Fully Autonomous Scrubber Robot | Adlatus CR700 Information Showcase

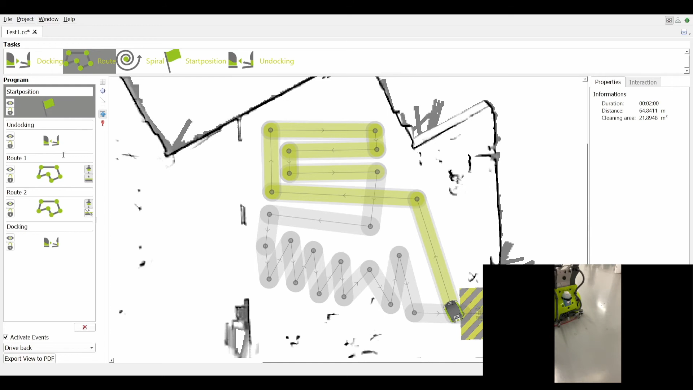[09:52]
It's going to unduck. It will run the route number one, which is this one, and right after that it will run route number two, which is this one, and lastly,
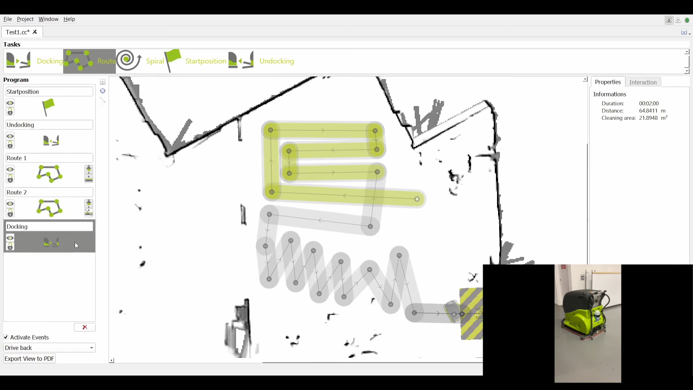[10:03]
it will go to the service station and dump the dirty water and do all the service station process. So, if the operator wants to run, like for example,
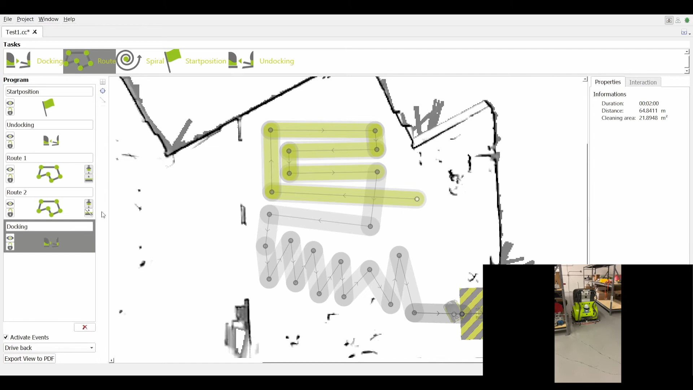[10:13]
a different route first, it is enough to just place the route in a higher position of the program space list, and that will basically change the order at which the machine is going to process the test.
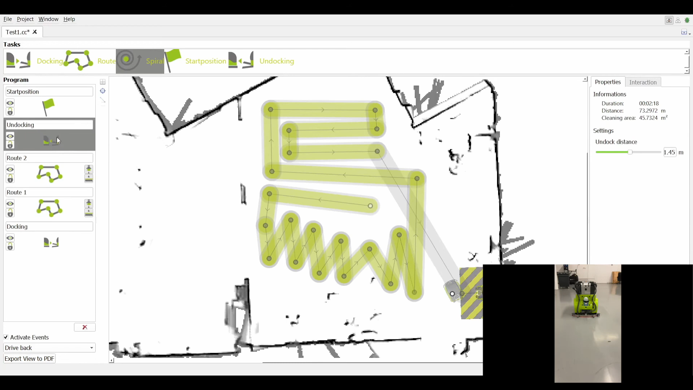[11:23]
There is also for a different cleaning test, such as undocking, where the undock distance can be changed as well.
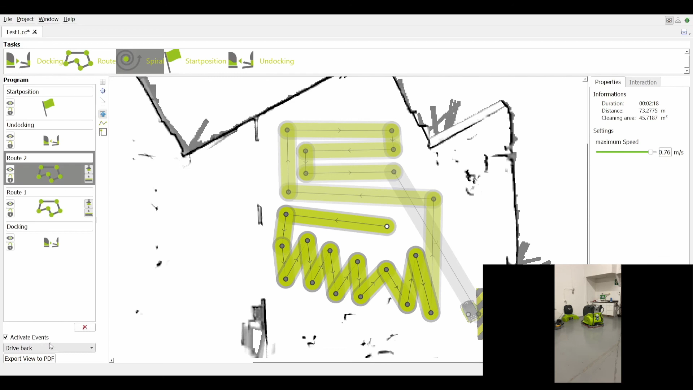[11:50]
This one can be found right below of the program space list and it can be deactivated or activated depending on what the operator wants. Also, you have two status which is one stop and drive back to the service station.